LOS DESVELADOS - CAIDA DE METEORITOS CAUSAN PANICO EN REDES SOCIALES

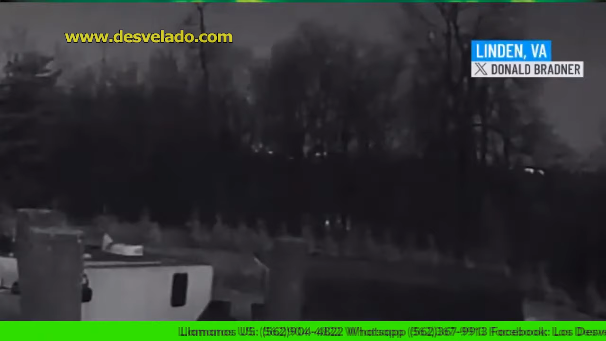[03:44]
Y los residentes de ese lugar, Washington, D.C., Maryland, Virginia y otros estados del noroeste, anoche reportaron, pues, haber visto este objeto brillante cruzando los cielos de estos estados.